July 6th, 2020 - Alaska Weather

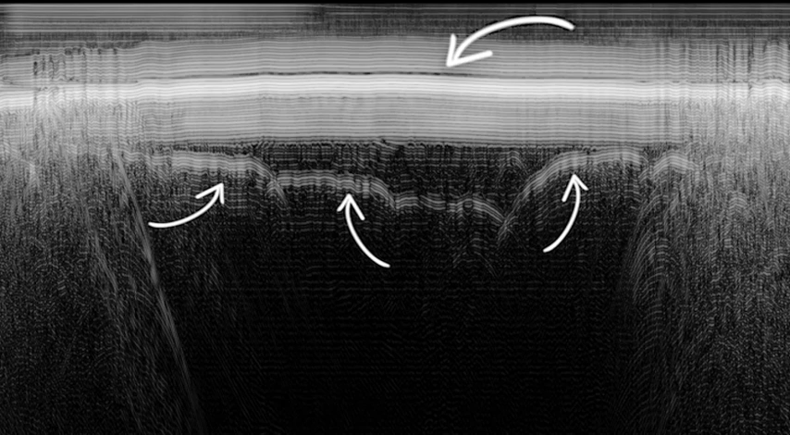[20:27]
giving us both clues as to what's happening under the ice, as well as a measurement of its thickness.